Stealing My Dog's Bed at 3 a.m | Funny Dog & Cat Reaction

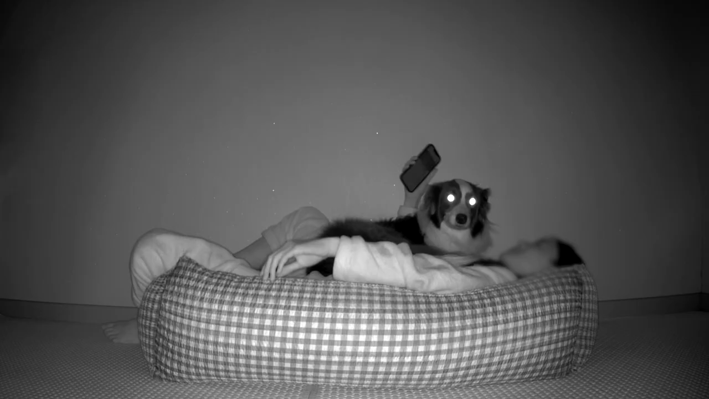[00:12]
Grown-up human is watching how a dog feels when her bed is stolen.